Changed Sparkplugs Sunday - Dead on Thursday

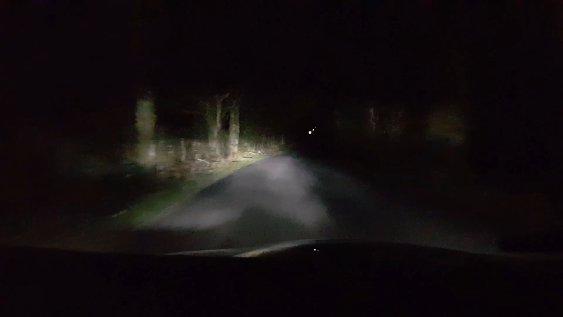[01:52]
and as she whizzed around the corner on one of these very dark back lanes, straight into a huge mass of water. Yep, the road was completely flooded and apparently what had happened was the road had been closed but someone had removed the road close sign.